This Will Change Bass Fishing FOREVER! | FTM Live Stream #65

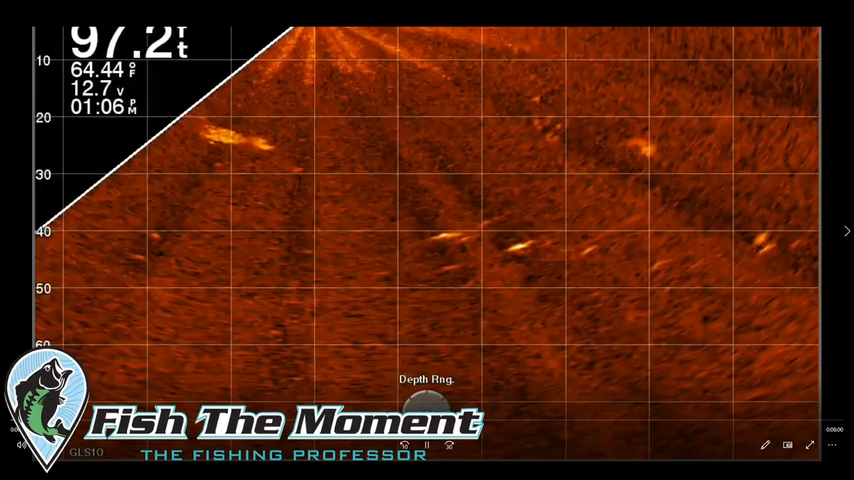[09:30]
On screen: water 64.44°F
Basically, what you can see here is that I am scanning over a drop off. Let me see if this is the best example here. Yeah, I'm scanning over a drop off. And basically, here is, if we pause this image, and some of you guys, I'm going to make a video about live scope and how all this works. But basically, here is a fish right here sitting in 30 foot of water in the center of my screen. It's a big blob, probably a three to four pound bass. I'd already caught a three pounder and a really good one off doing this exact same thing.
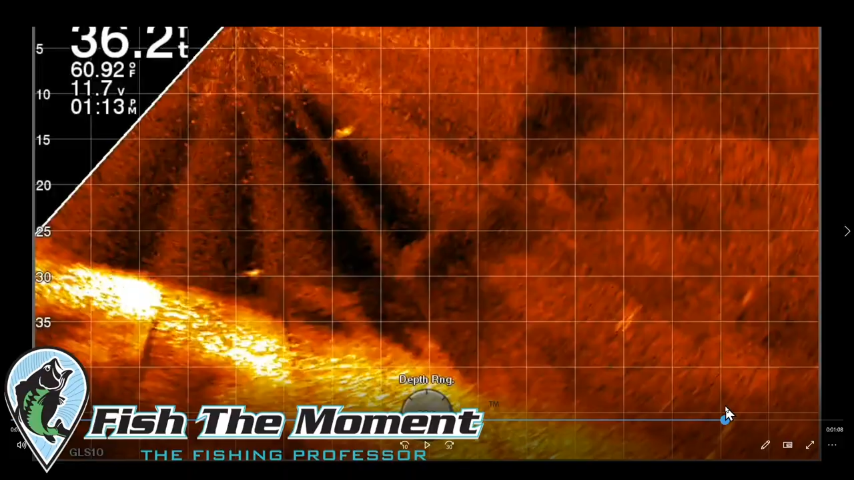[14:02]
I'm hoping to go out actually soon. One of the guys from the Bass Tank, he has some fish found on this exact Patrick Walters pattern here in Oklahoma. And he caught a 30-pound bag doing it like yesterday.
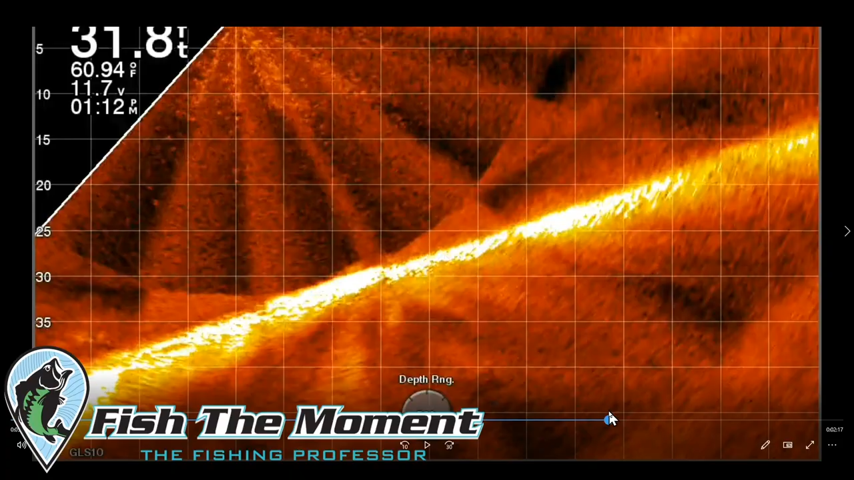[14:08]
On screen: water 60.94°F
So check out the Bass Tank Instagram if you want to see that. But what you can see here, find these fish, these dots. They're hanging out in those trees. Throw your jerkbait around them. Jerk that jerkbait down to the level of those fish. And you can watch them just inhale it.
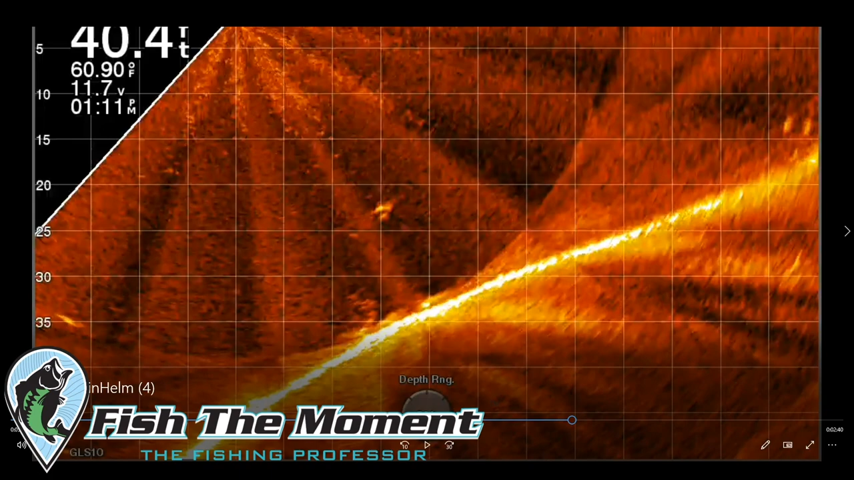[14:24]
On screen: water 60.90°F
But the deal is that these bass, they're not just sitting on the exact spot out here. What they're doing is they're roaming.